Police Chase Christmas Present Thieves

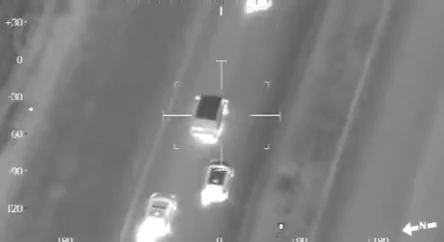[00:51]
Yes, yes. Received, we're now in front, braking. Stand by. Oh, the hazard, he's rear-ended us, but he says stop.
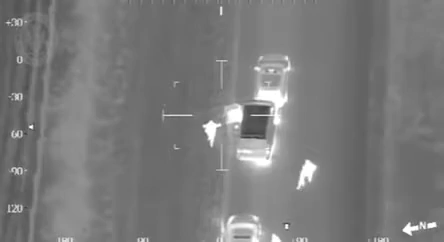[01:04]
That's so he says stop.
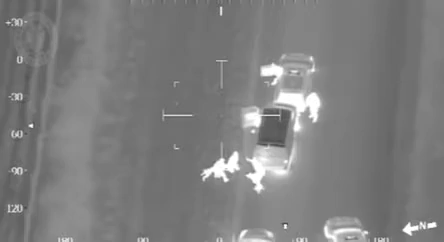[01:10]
Rear on, one person out of the vehicle and detained. One, that's so he says understood.